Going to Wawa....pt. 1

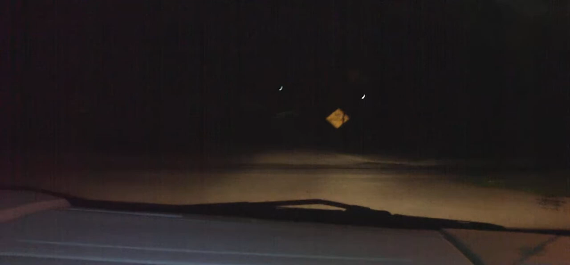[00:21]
We are crashing. We are crashing. I want to go to the no outlet sign. We just passed it.